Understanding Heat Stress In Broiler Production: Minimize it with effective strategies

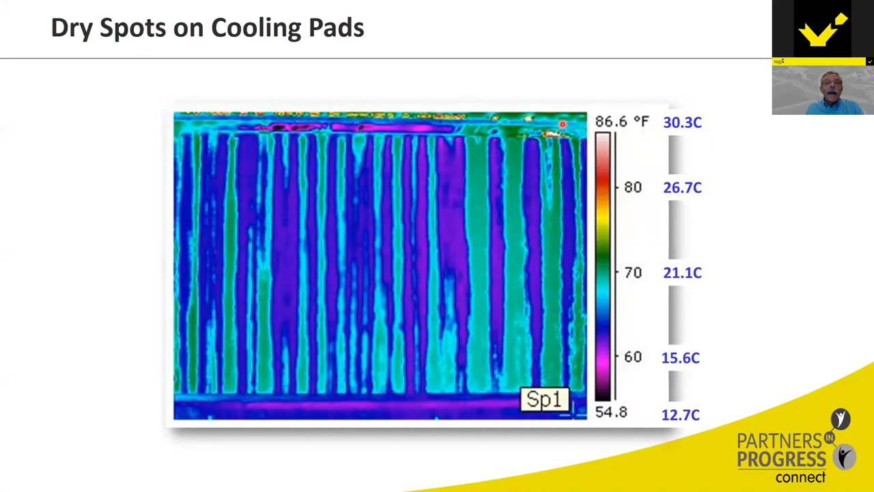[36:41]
On screen: scale top 86.6°F
Here we have the header, the headers of the pad, uh, above the pad that release water. Some of them are stopped up. Uh, in the U.S., we don't do as good a job as we possibly could, um, uh, ensuring that we have enough water.
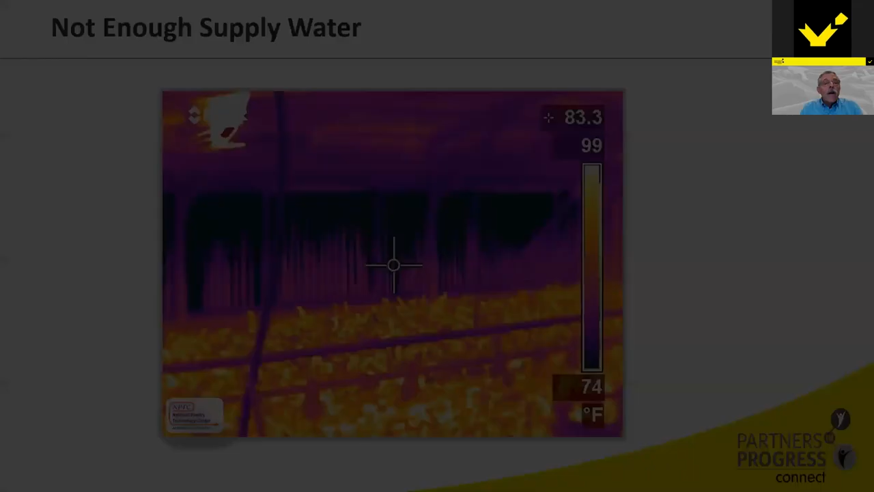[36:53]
On screen: spot 83.3°F, scale top 99°F, scale bottom 74°F
Here, here you see an evaporative system where perhaps this is the hottest day of the year, and you can see here that we're doing a good job evaporating water at the top of the, up the top of the evaporative panel, but the pads are dry below. So what does this mean? It means that, it means that we might not be supplying enough water for this pad. You can't see this very well without a thermal camera, but this is dry, and this is hot air coming into the house. This is conditioned air.
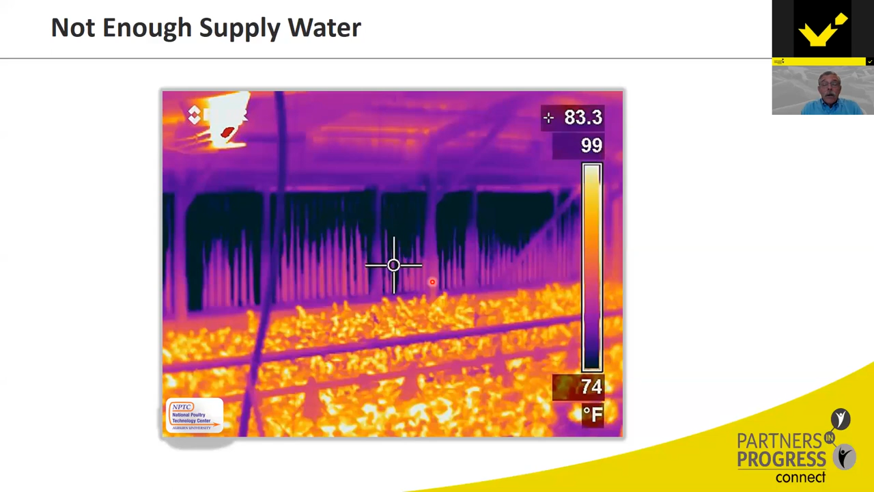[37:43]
On screen: spot 83.3°F, scale top 99°F, scale bottom 74°F
this is 74 degree Fahrenheit air here, and this is 83 to 85 degree Fahrenheit air. It's because of the, it's because of the, um, the amount of water. We could be water restricted to our pads.